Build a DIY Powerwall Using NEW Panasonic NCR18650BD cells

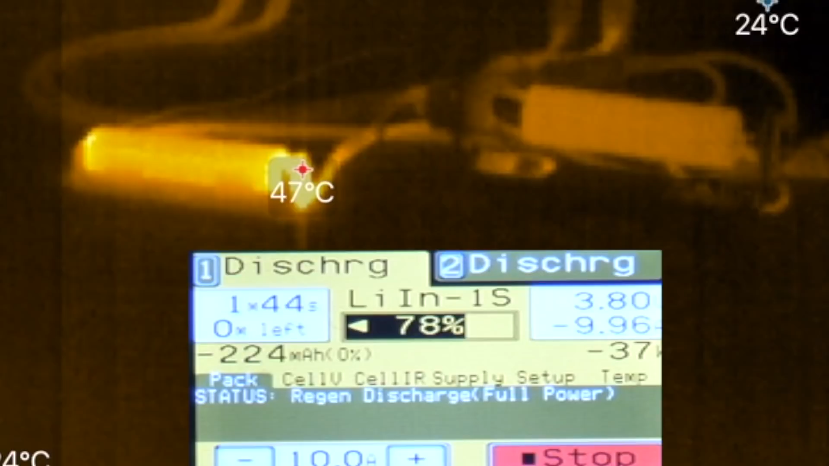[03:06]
And this is what's cool is you did the discharge testing and you saw a higher temperature than what was on the spec sheet. Yeah.
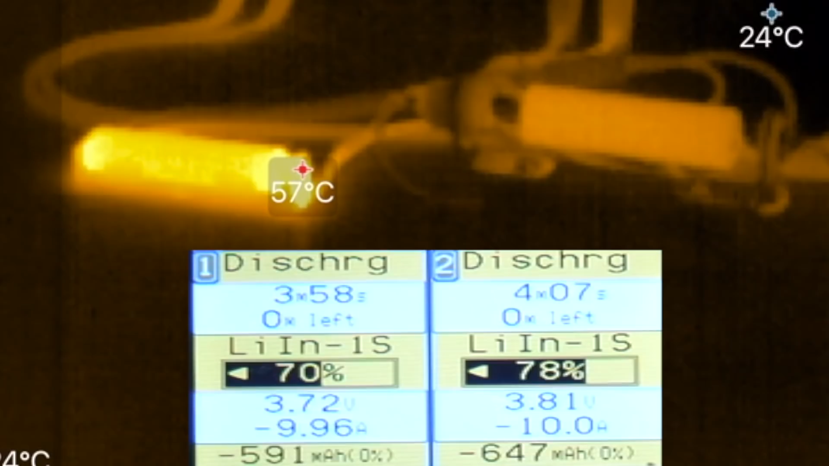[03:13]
And, you know, if you talk to some other people that have a lot of experience with this cell, they've had some heating problems as well. So, I think it's fair to tone back the spec sheet 20% or so, do 8 amp. Yeah. And you probably maintain 50C at that.